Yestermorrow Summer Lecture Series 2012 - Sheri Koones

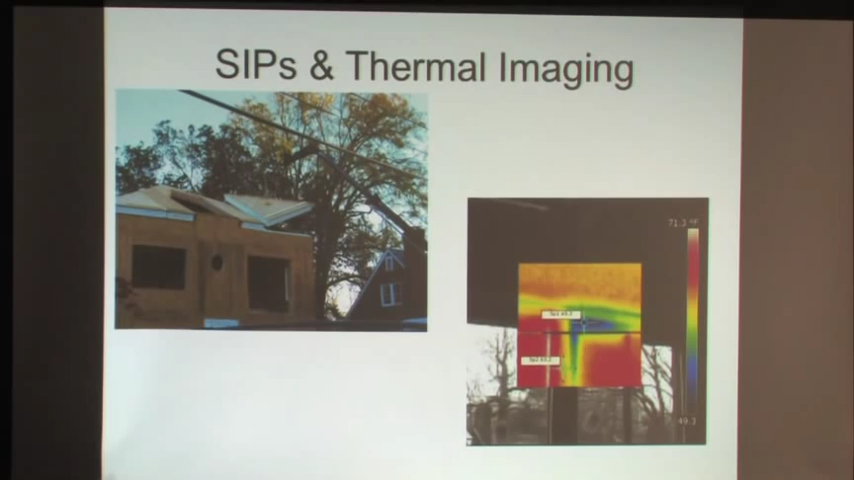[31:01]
And so they, you can see there is some leakage around here and they actually fixed that thermal imaging. This is a house that is up here in Vermont.